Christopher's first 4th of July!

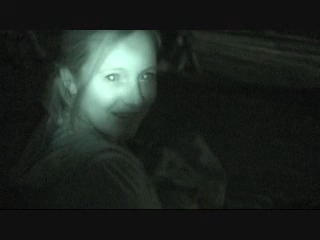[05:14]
actually there's like a light shining when i do this is it is there a light shining from here no it's weird whoa it's infrared it's freaky christy
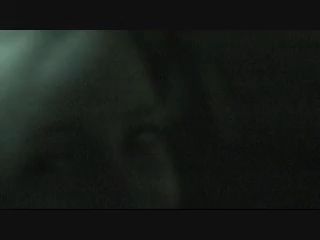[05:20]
let's see look at christopher he's just waiting we are waiting patiently for the fireworks yeah